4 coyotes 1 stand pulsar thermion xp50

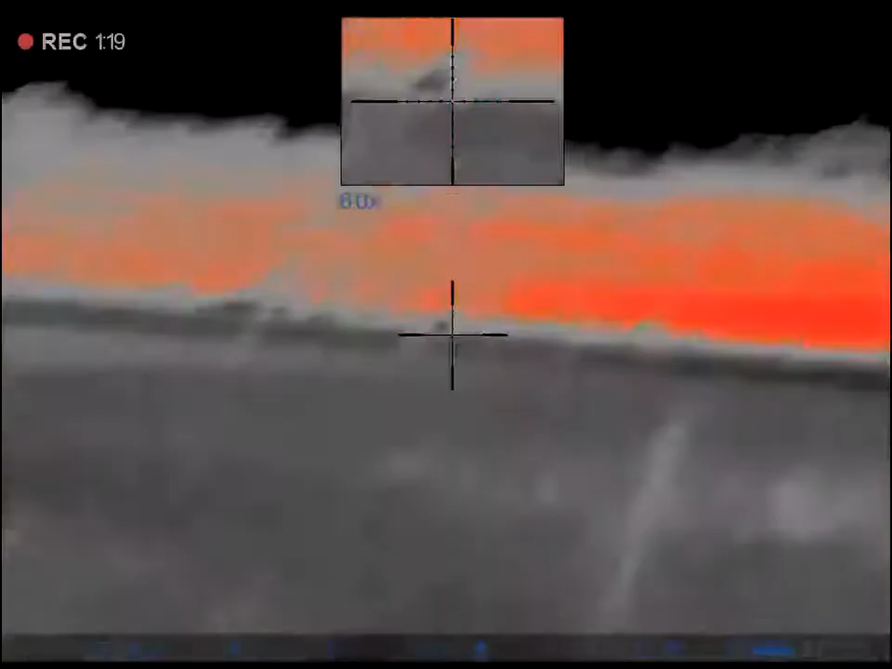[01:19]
You got your record on. Push record.
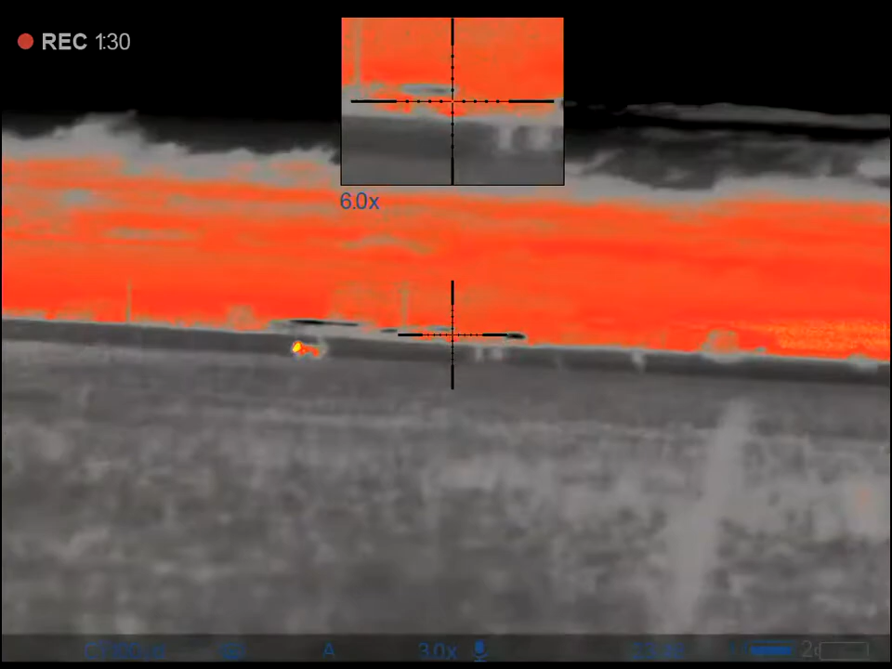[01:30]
I'll watch the front one here.
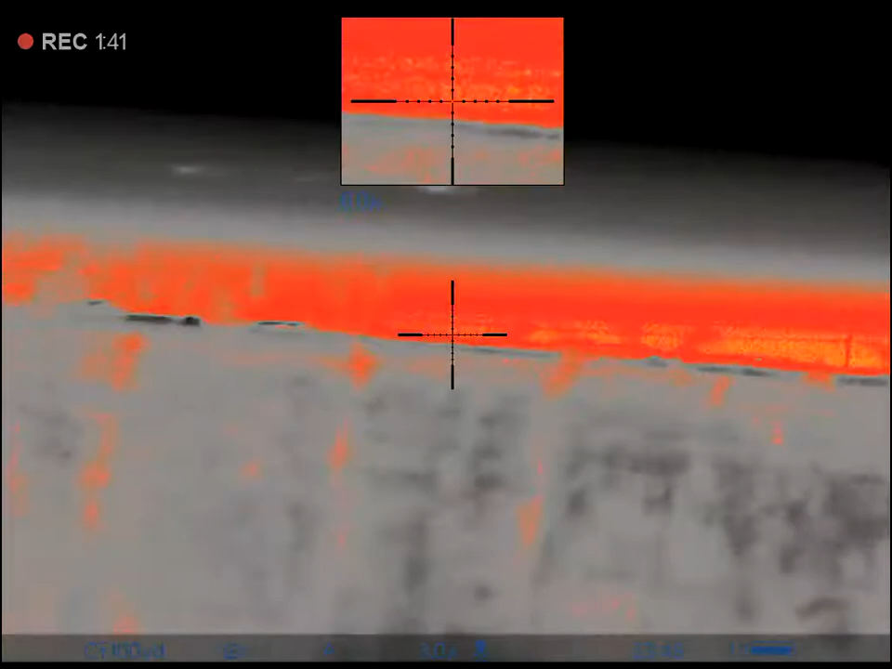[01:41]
Yeah.
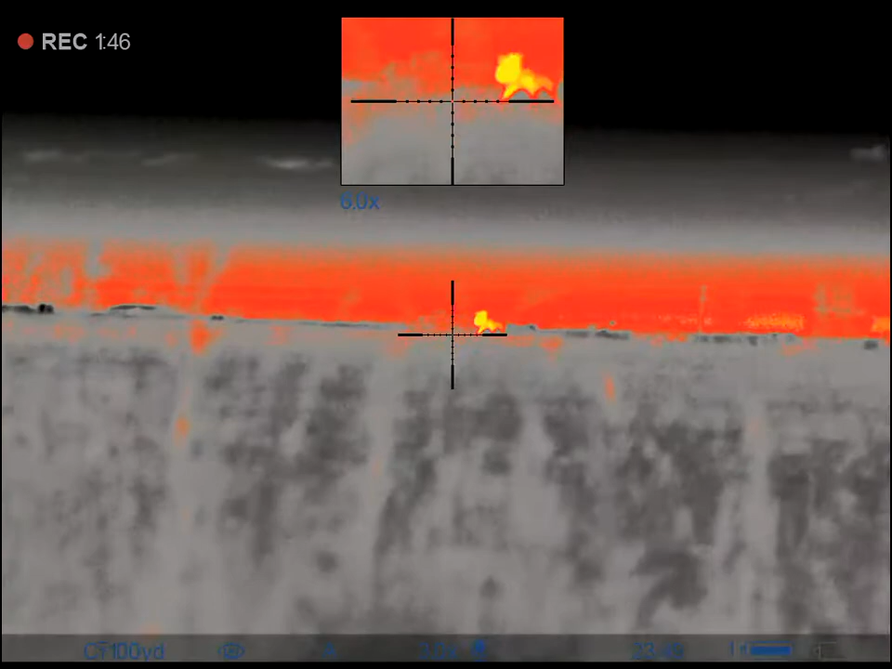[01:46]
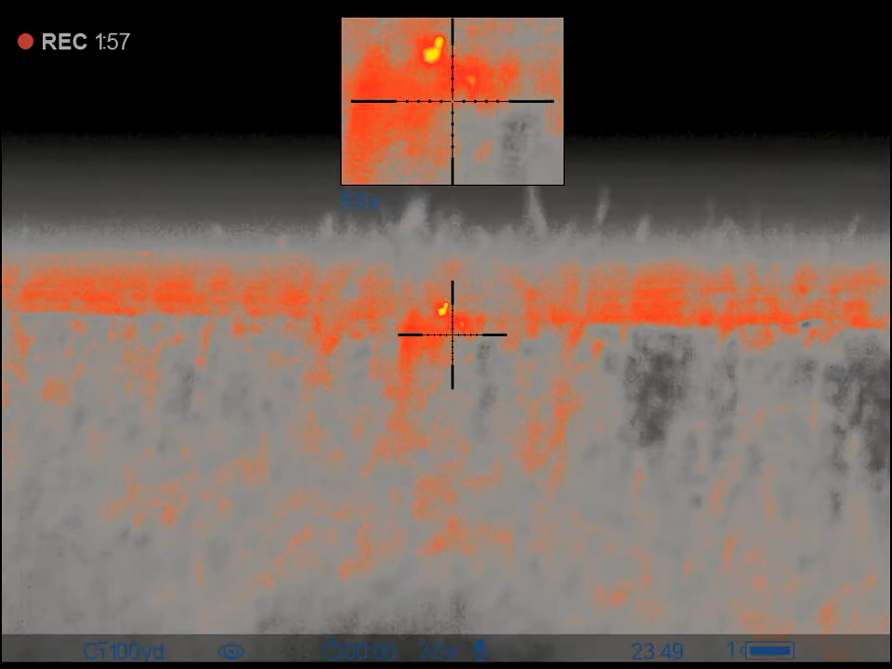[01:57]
You can if you got him. He's coming. Let's let him get close.
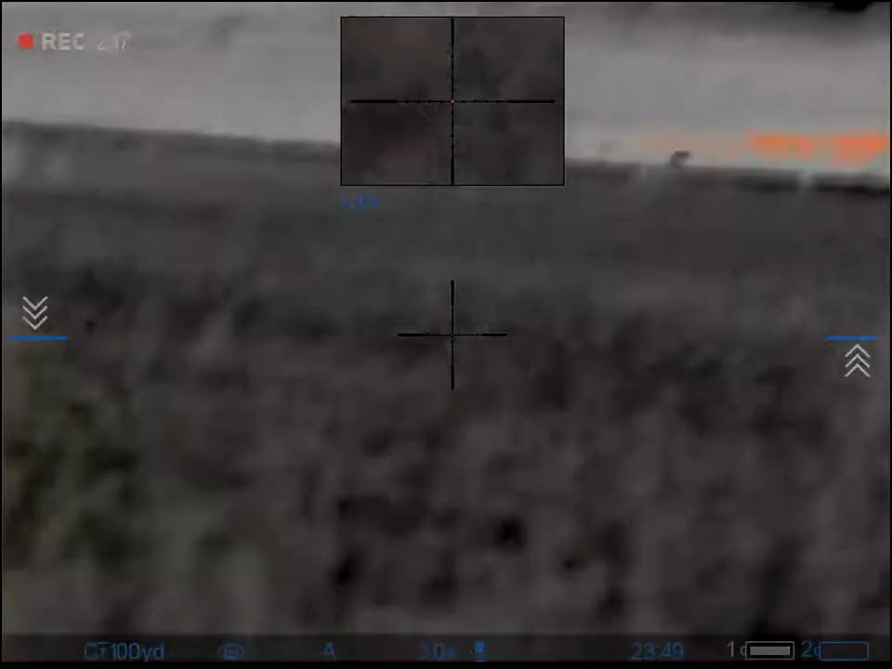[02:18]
Take him. You got him? Hit him. You got him.
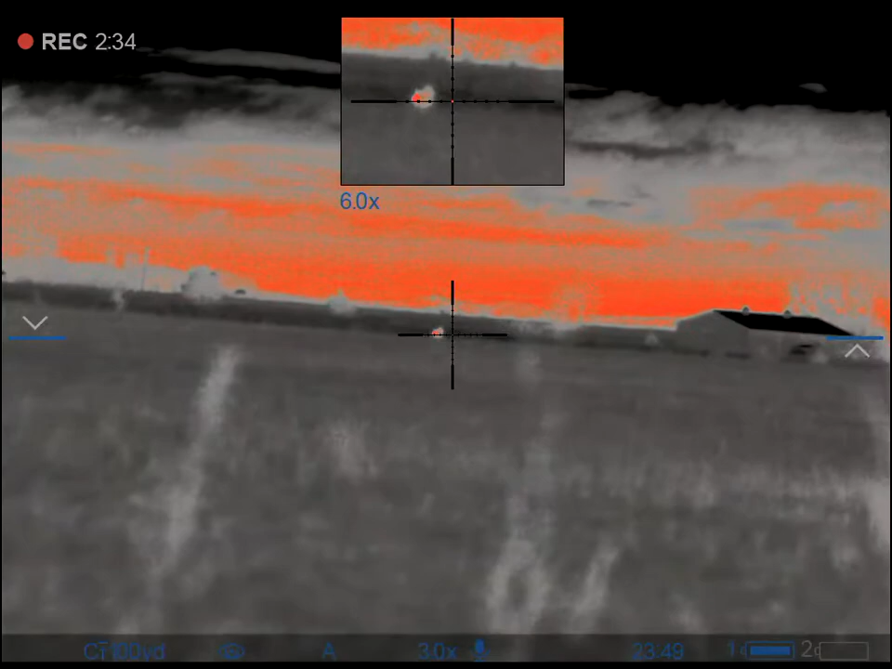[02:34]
Hit him again. You got him.